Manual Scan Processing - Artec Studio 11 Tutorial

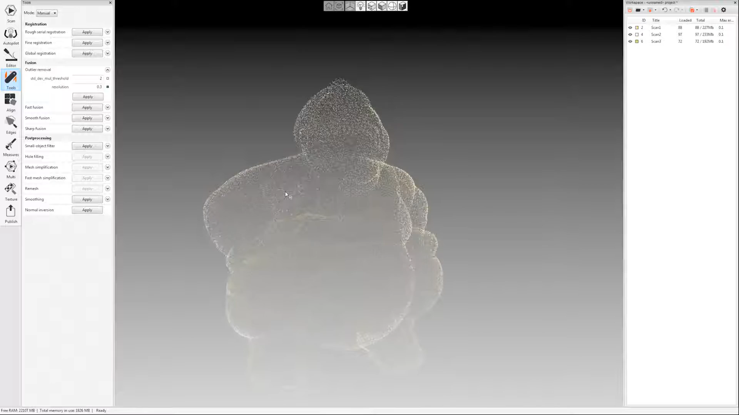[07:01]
What outlier removal does is it's going to remove all this noise. See all these spikes and these random noise pieces just floating around? That can ruin your small details. So we want to run outlier removal to get rid of those. Two is the standard. That's the default. You can, if you want something a little less aggressive, you can set it to three. That helps sometimes.
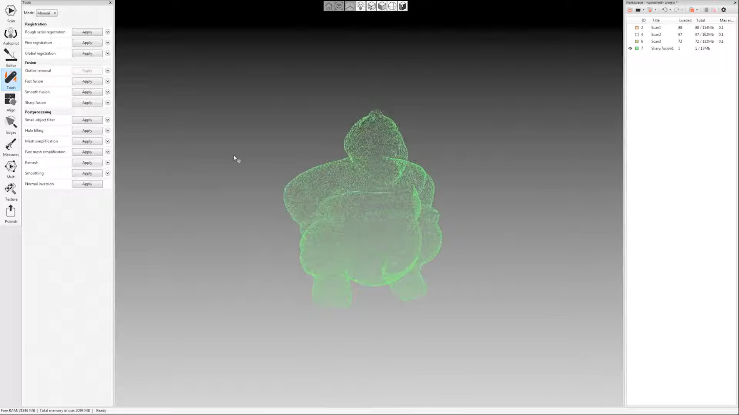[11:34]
Okay, and so after small object filter you can come in and run a mesh simplification. So a lot of programs that you would export to, they really can't handle high polygon counts.
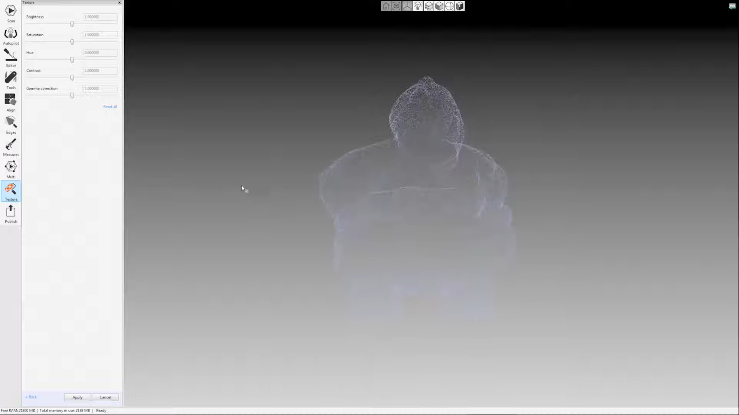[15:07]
And then also there was an in-paint missing texture option that I left checked as well.
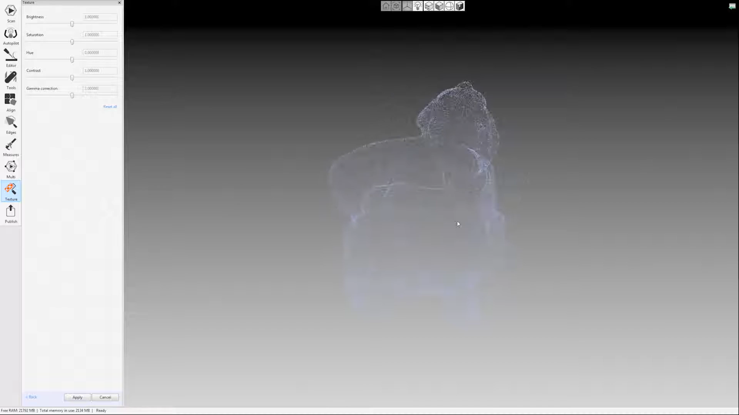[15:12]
If you're ever missing any texture in your model, it'll fill in that that gap in the texture based on what's around it.